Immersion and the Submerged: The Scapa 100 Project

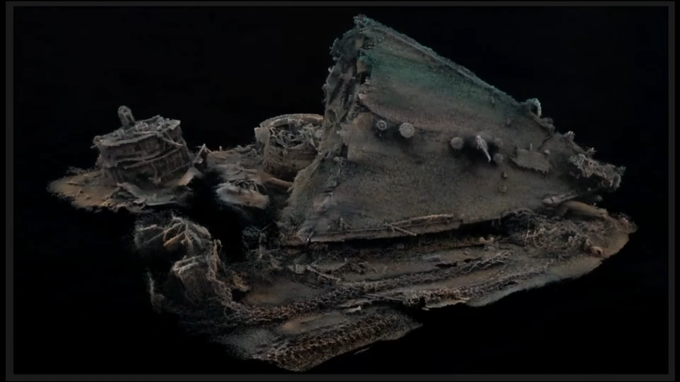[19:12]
before we see this little bit of video this is the 3d photogrammetry model of the stern
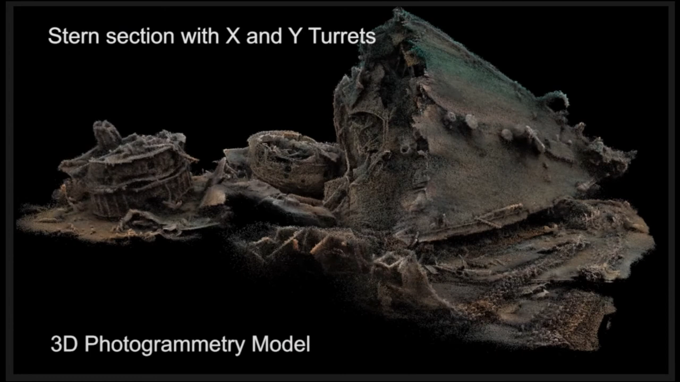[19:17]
section so it's blown away from the main wreck this is the whole stern section
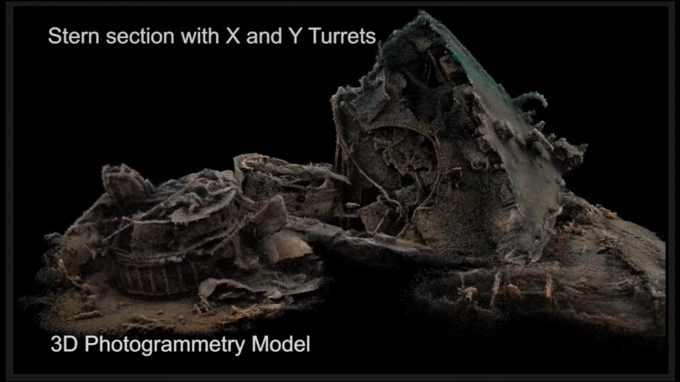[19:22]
there's a curve here that used to be extended off the deck and that's the turret
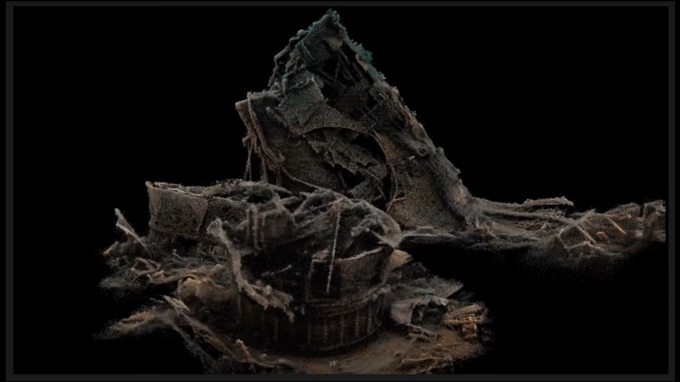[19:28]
that sat in that hole so that's why turret is the last turret towards the back and
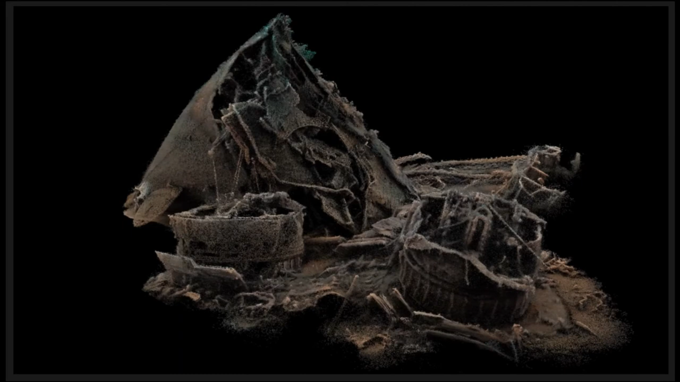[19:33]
this is x turret and we managed to cover that in three dives very very cold very bad visibility in january and so we were very very close to the wreck so you get this striking where the light's not quite been even so it's one of the problems we have to deal with here's the rudder what the other rudder is under the seabed and that the propellers would have been attached around about here there's a salvage hole there where the rear torpedo tube was so what the salvage guys did was they blew a hole in there to see if it's worth
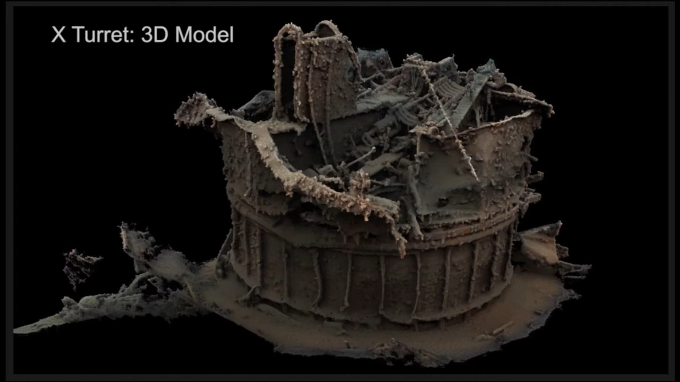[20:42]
is the turret so this is um this is x turret you just saw in a fairly low resolution point cloud this is higher resolution point cloud with about
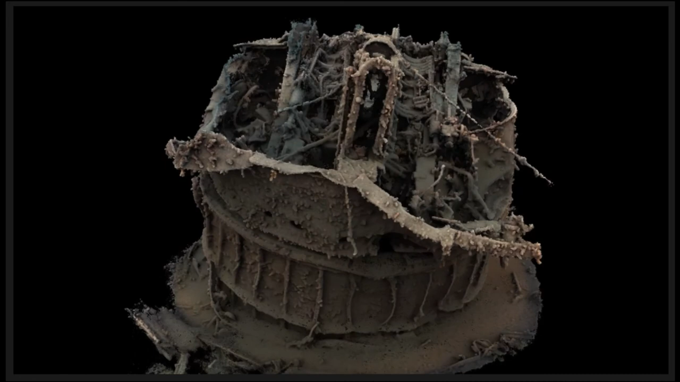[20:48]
12 million points photogrammetry model there's no meshing or anything on this this